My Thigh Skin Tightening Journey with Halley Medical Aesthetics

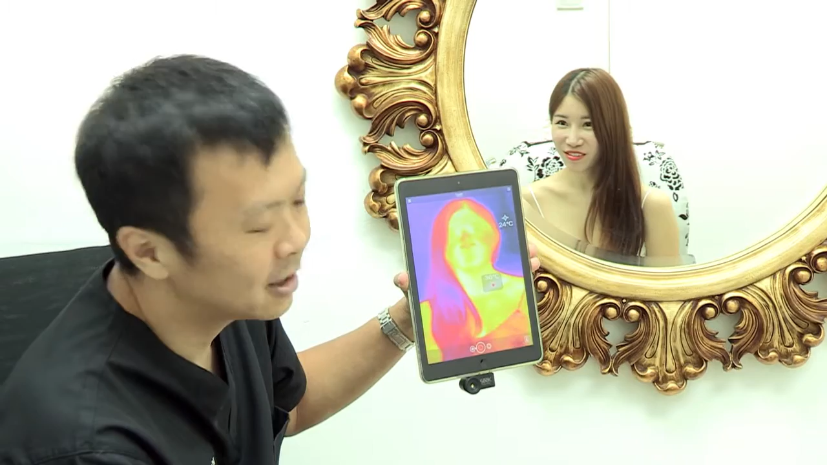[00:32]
So you can see in this scanner your face and you can also see that over your neck is the hottest area and it's about 34, maybe sometimes 35 degrees Celsius, okay?
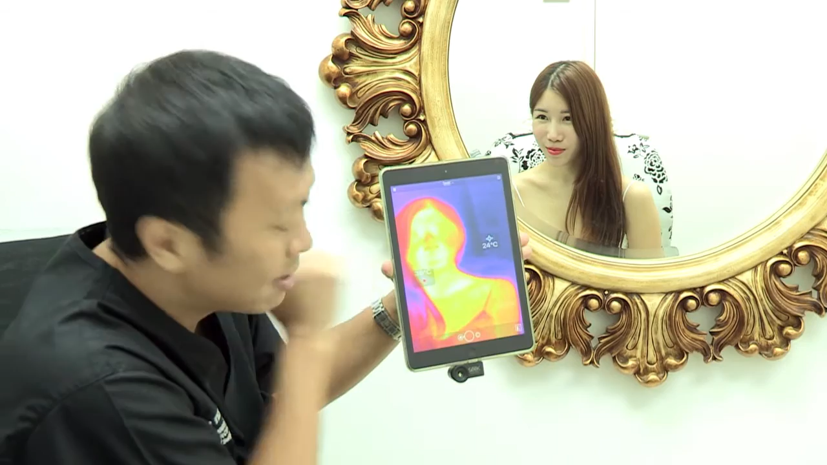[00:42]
So the thermal scanner is very, very safe, it's very precise.
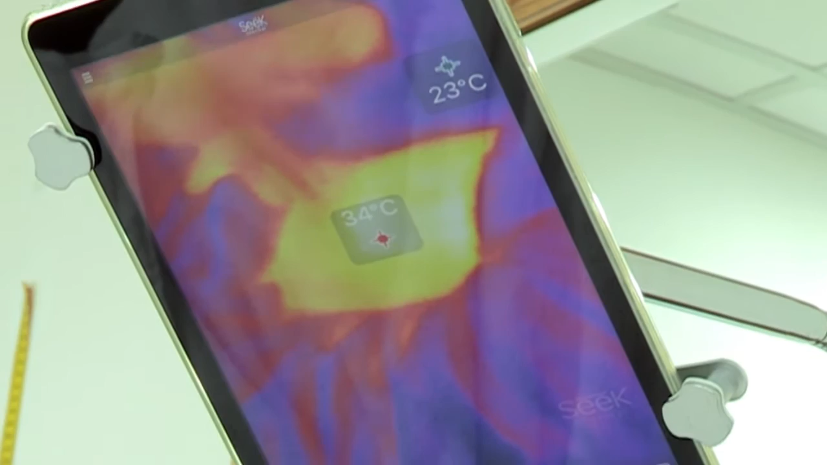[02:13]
On screen: spot 34°C
Color on the thermal scanner is changing. Sydney, have a look. You can turn to your right and have a look at the thermal scanner.